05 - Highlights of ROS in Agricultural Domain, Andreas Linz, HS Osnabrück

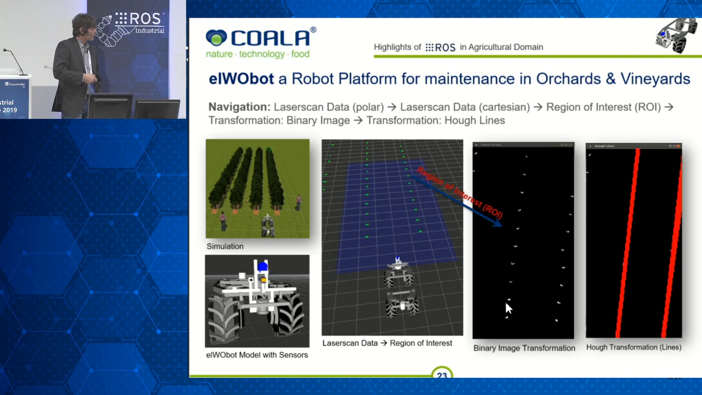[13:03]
And then I'm using OpenCV because OpenCV is well integrated as well in ROS for doing a half transformation, a line half transformation to detecting the rows, the lines on the left and on the right side. And I'm getting back the position and the angle of the lines. And I can do this in the simulation so
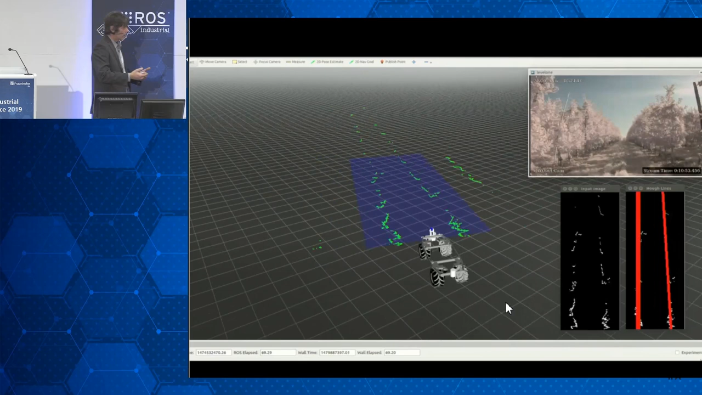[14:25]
So we have an iterative process and we can,
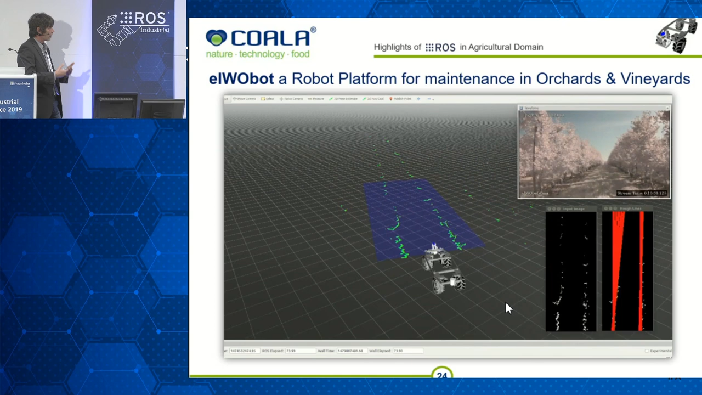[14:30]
so this is the way how we optimize the navigation.
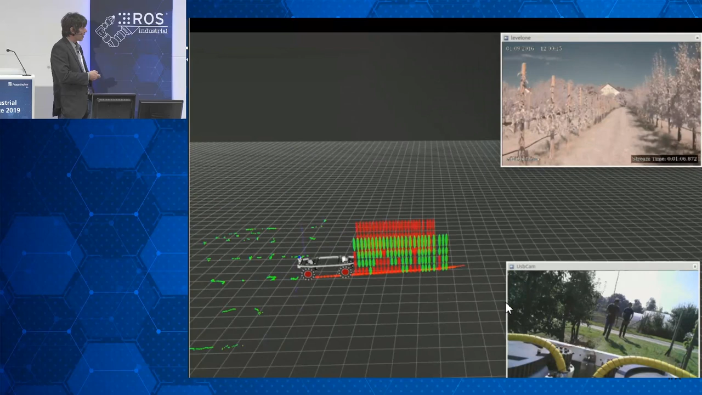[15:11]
And the green marker means not spraying, the red marker means spraying. And it's less spraying on the left side. So we save a lot of chemicals in this case.
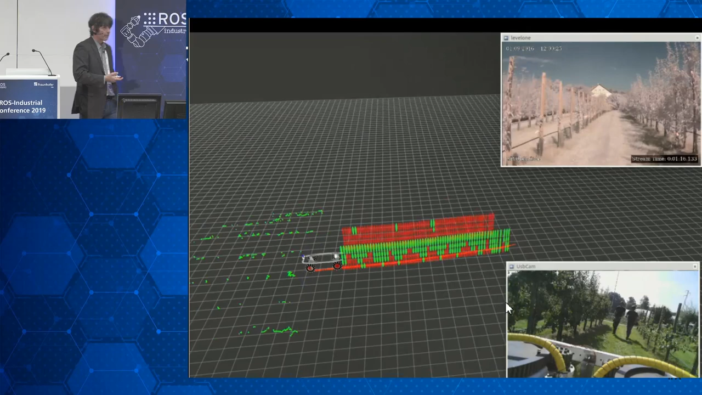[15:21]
If you have less leaves on the trees, you spray less.
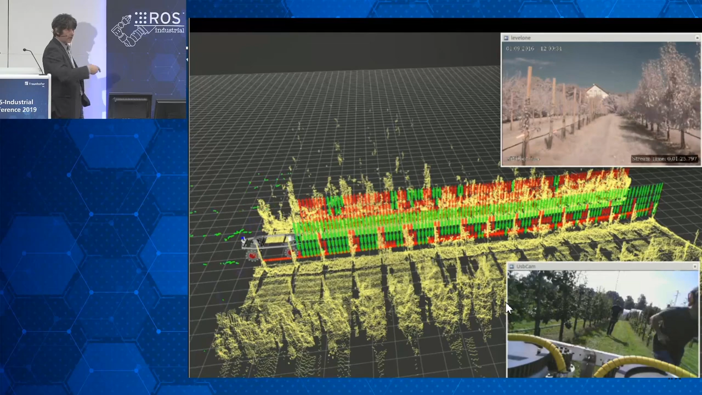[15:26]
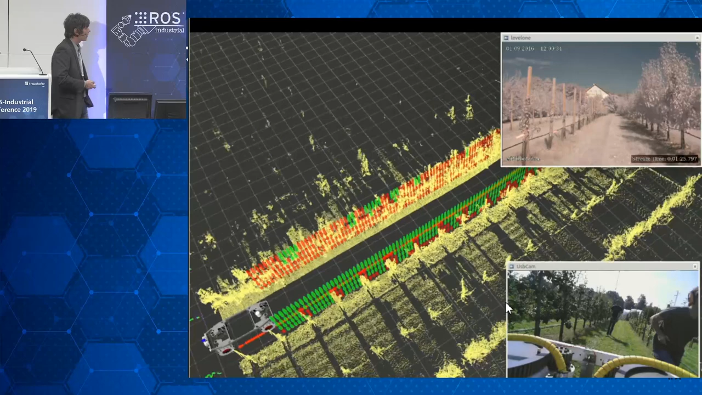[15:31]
And again, you have the 3D point cloud as well here, which we use for calculating where it has to spray or where it has not to spray.
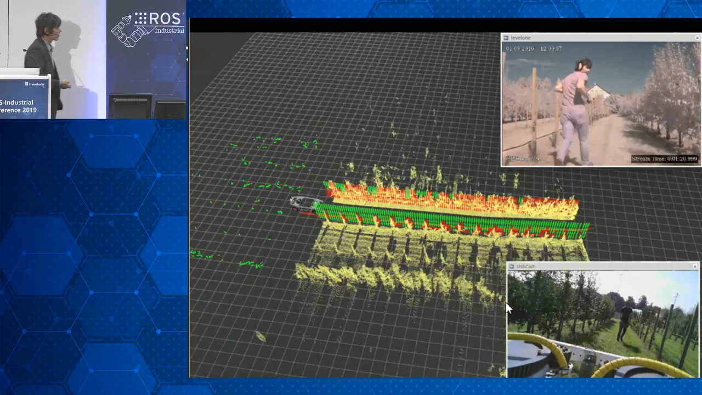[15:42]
And it's driving here autonomously. You can see me on the top. So it tries to drive around me, but it's not possible. It's not enough place, so it stops.